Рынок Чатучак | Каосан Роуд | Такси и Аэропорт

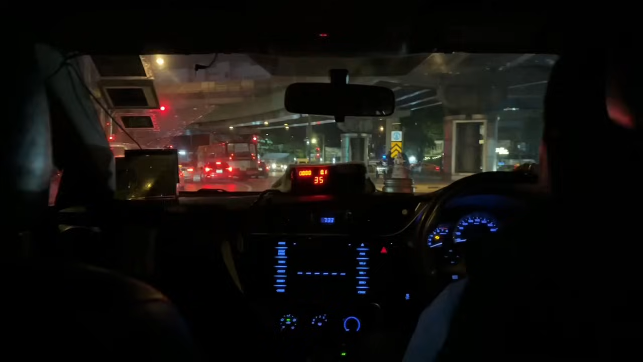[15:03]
Все, мы вот поймали такси и едем на Круассан Роуд, чтобы поесть, обменять деньги и просто прогуляться.